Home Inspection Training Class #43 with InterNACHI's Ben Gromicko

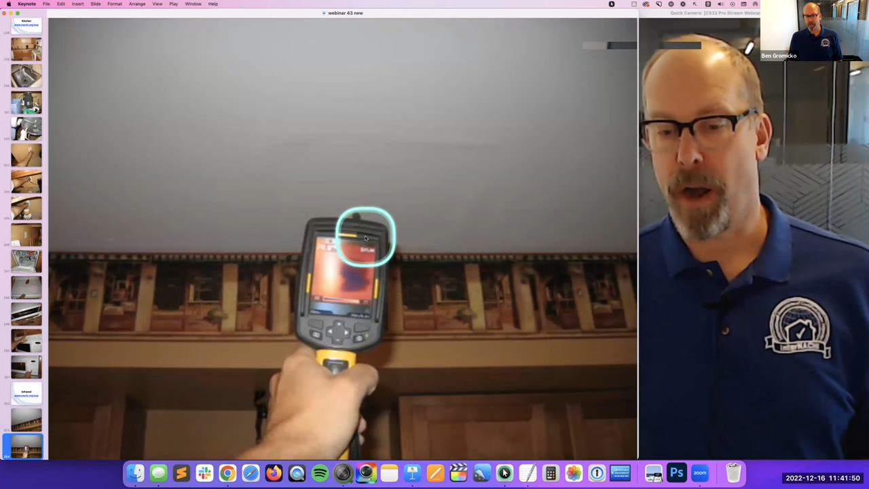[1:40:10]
My infrared camera picks up a watermark there. That's from the second floor bathroom. No big deal. I like the colorful infrared images.
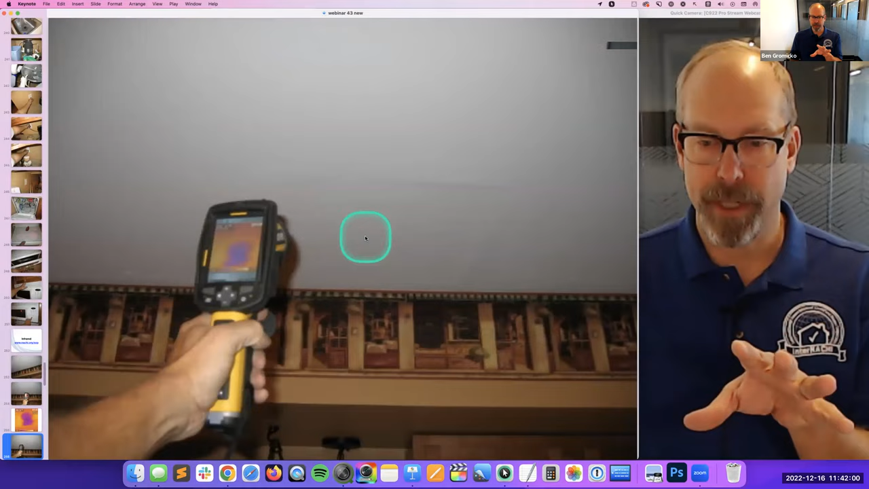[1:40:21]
You can do black and white too. And it's kind of like the same. It's not the same really. I like the shock and awe of the colors.
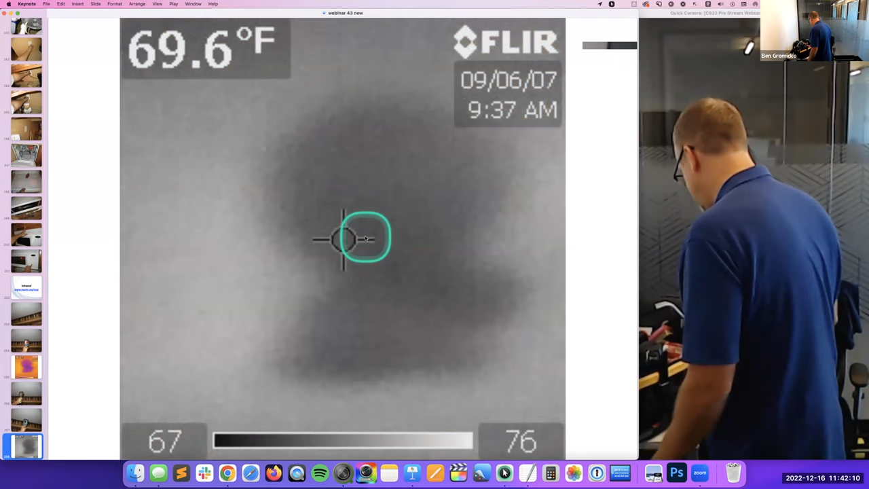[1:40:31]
On screen: spot 69.6°F
And infrared is, you know, it's affordable now. I mean, you can get an infrared camera for $500.
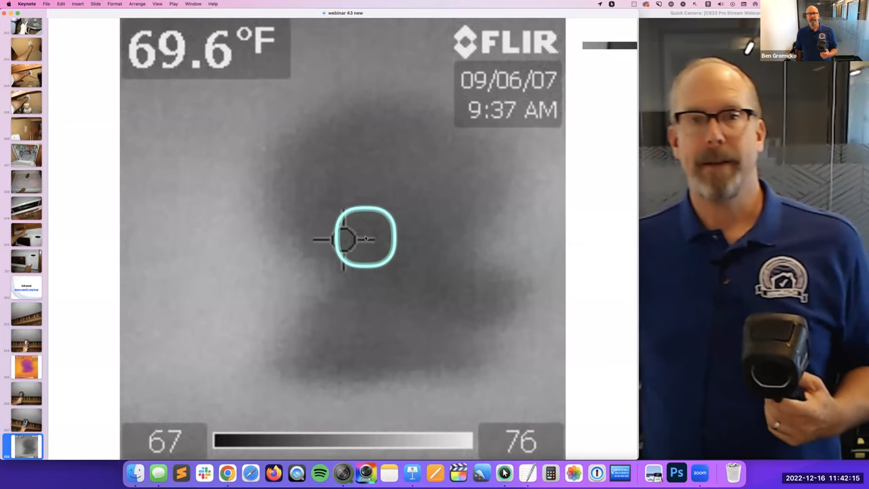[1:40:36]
On screen: spot 69.6°F
Every home inspector should have infrared. This is an E5. I don't know if they make them anymore, but you know, a FLIR C2, or there's other infrared manufacturers. I've got them in my tool bag, you know, as backup. But infrared just helps home inspectors do a better job.
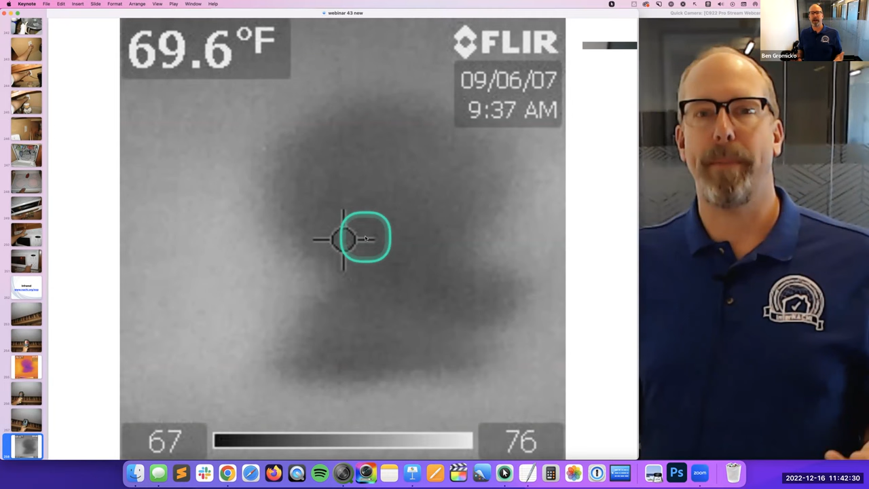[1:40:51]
On screen: spot 69.6°F
Infrared allows home inspectors to see things that other inspectors who don't use infrared can't.